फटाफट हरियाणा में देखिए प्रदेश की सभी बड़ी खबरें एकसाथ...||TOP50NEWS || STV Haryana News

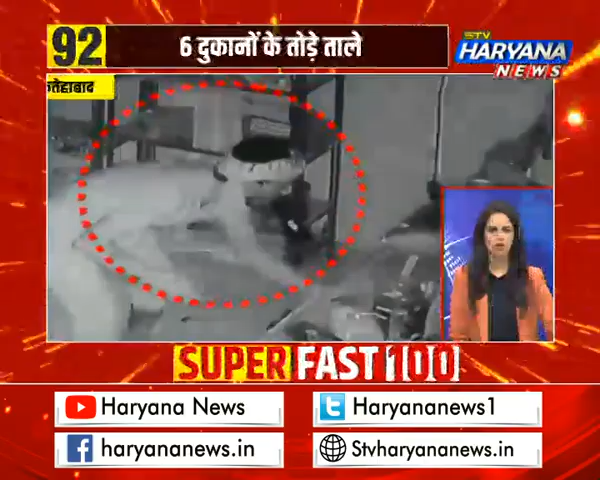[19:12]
مہین چوروں نے دکانوں کا شچر توڑ کر چوری کی وارداد کو انجام دیا ہے اس دوران چوری کی ساری وارداد سی سی ٹی وی کیمرے میں قیاد ہو گئی